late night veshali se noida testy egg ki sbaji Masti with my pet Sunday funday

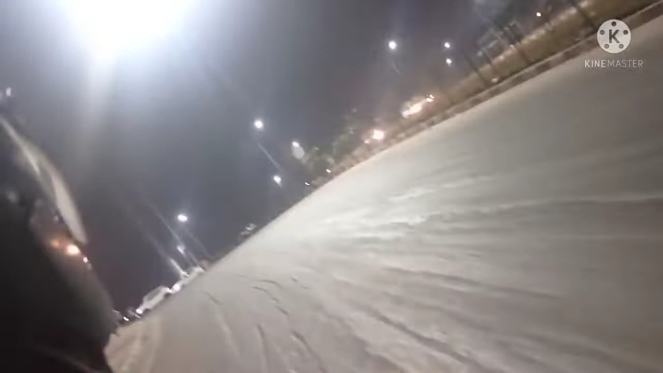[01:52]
यह है हाई वे हैं वाईवे भाला है है आमहा हम हाईवे पाद चुकिया है